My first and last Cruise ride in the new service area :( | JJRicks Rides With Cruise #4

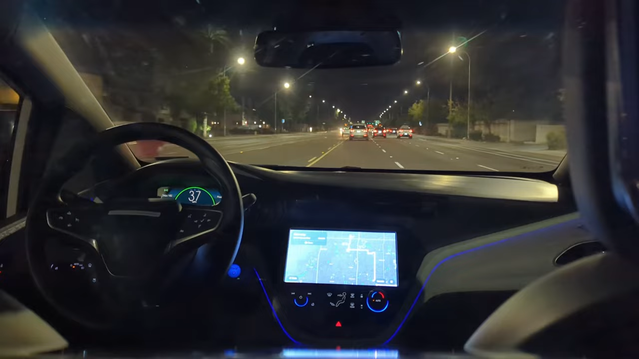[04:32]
So I got somebody in the median right there. Ooh, that's a close, but don't touch. Very close. It's just surreal. We're wandering around at night and there's just robots on the streets. Like, this is ridiculous.
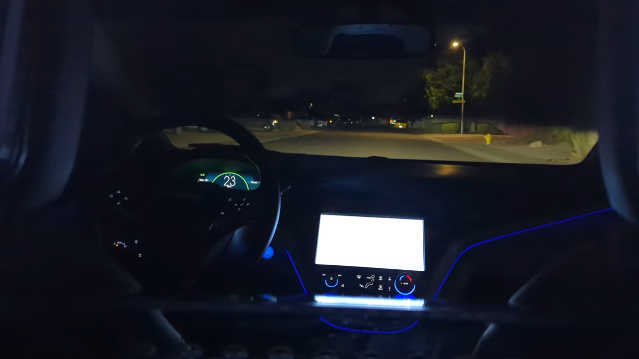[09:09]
See how it takes this turn. So naturally. Yeah. I love to see the improvements here. Love it. They have made huge strides in the last year.
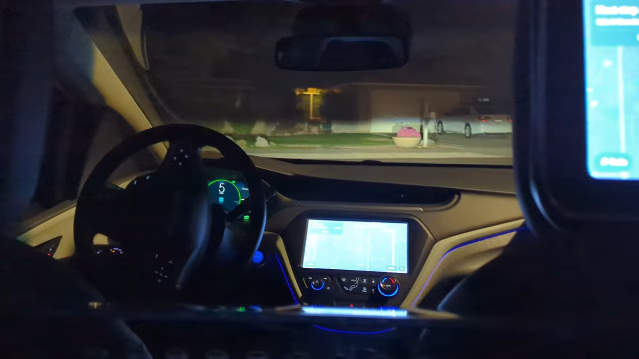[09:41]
Yeah, you can see the blinker on the, yeah. I do love that the speedometer
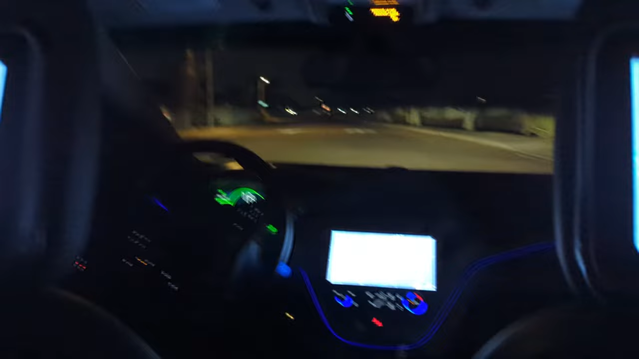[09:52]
is big enough to see on video. You know, whenever the wheel's not covering it up. For Luke, the range in this car is 154 miles, which is a lot more than Waymo can say for itself over the last day or two. Holy cow.
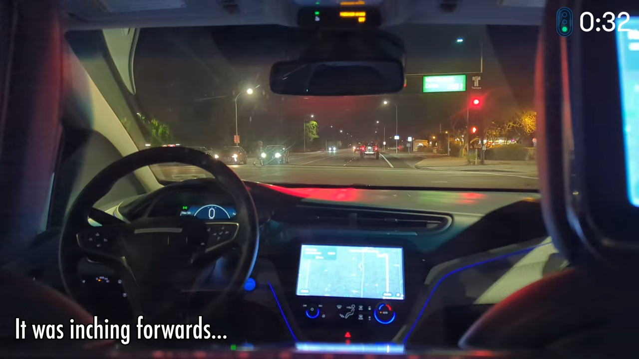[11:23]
No. It's still... What I was saying is I almost want to say that Waymo's turns are better. Or no, sorry. Cruise's turns are better than Waymo's. In some respects. Oh my gosh. Why are we inching forward at a red light like this?
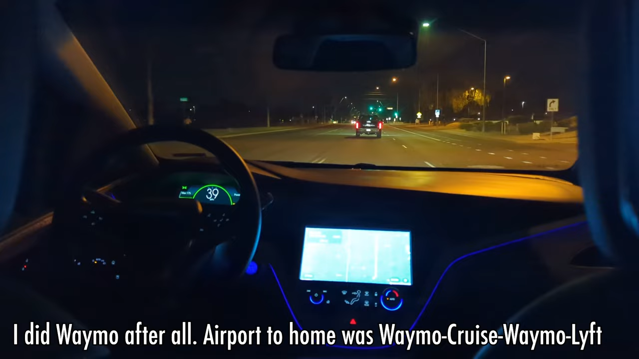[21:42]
Back on the open road at 41 miles an hour and no higher. Absolutely not. Welcome to Chandler. Were we in Mesa? Was that Tempe or was that Gilbert? I don't know. But anyway, there was a sign that said welcome to Chandler, so yeah.
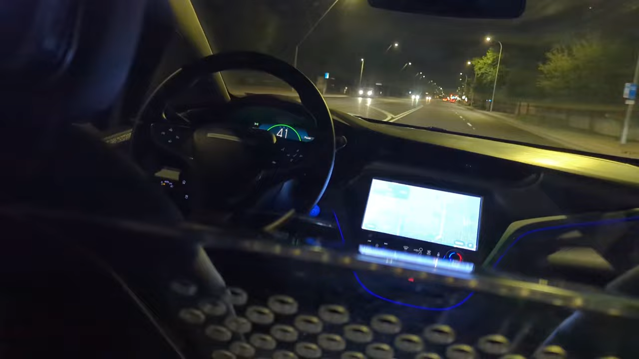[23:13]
Go 55 on these roads sometimes. So,
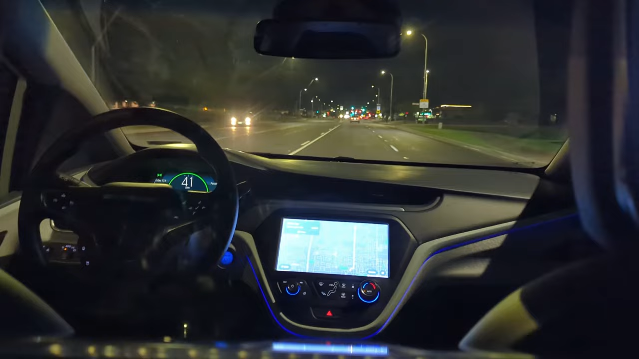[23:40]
zoom indeed. Honestly, yeah, I have almost nothing but positive things to say. As much as Cruise continues to ignore my Twitter DMs and their support is not very helpful. The product is good. Gotta say it.
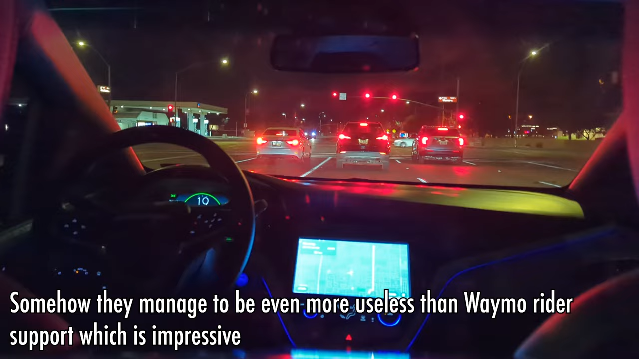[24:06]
I mean, at least here. I know there's been issues in SF, but hey. Yeah. Sweetie's Candy out on the right. That's where we did one of the Waymo videos way back.